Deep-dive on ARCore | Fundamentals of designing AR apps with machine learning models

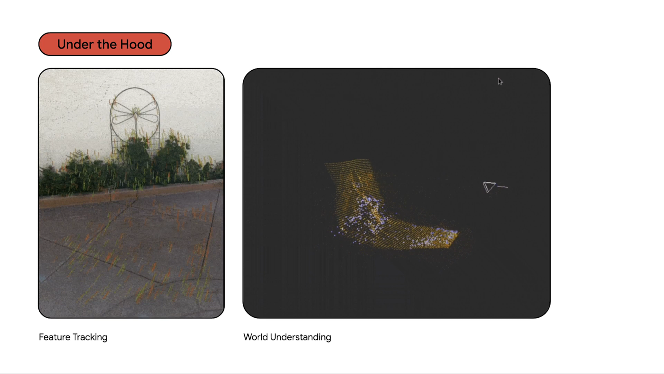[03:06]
On the left, we can see the camera image. The colored lines and dots there represent something called feature tracking.
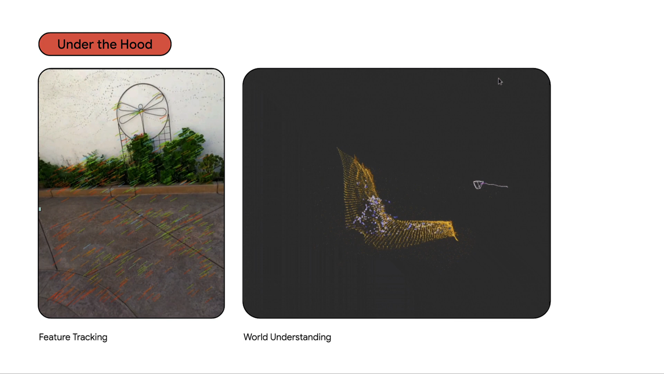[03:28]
On the right is ARCore's understanding of the world. That funny triangle is called a frustum, and it represents the angle the camera is viewing from.
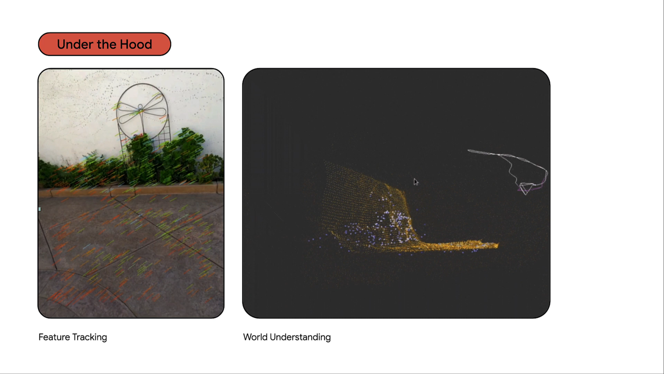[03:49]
Those blue dots are the point cloud API. The brighter the dot, the more confident it is. As I said, we've been working on these algorithms for a long time, and for those of you that have kept an eye on the area,
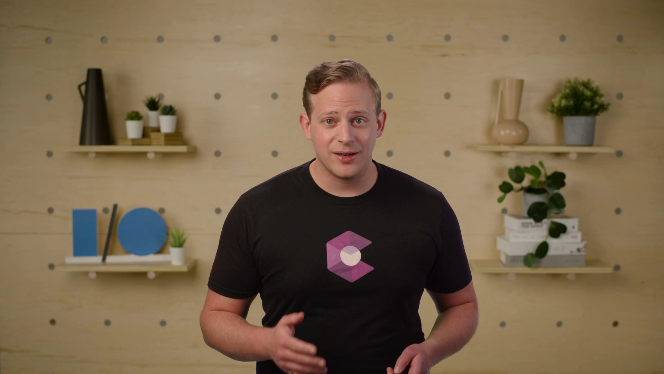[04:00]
you're probably familiar with these kinds of visualizations.
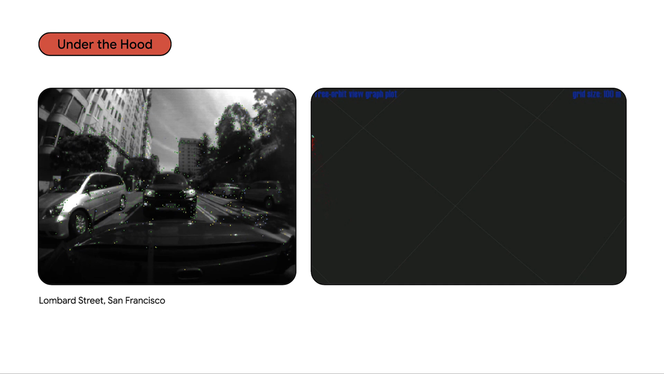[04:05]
Here's another fun example we've shown before where we took the underlying algorithms powering ARCore, strapped them to a car,
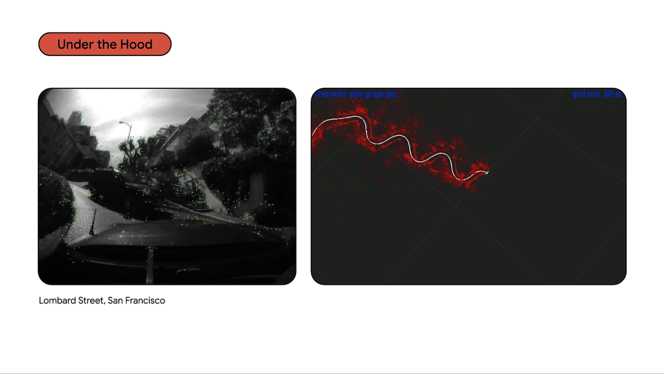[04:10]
and drove through the popular Lombard Street in San Francisco to help stress test the systems. Though please note, ARCore is not intended for use in a moving vehicle. What about when things don't go this well though?
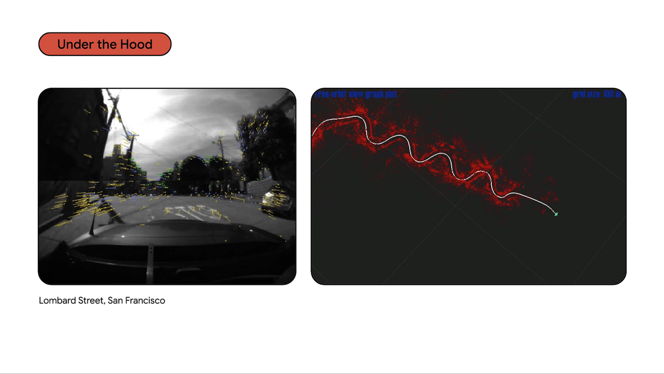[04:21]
For example, on the left, assets might disappear briefly if you're moving really excitedly. Or on the right, it can be difficult to get the experience going.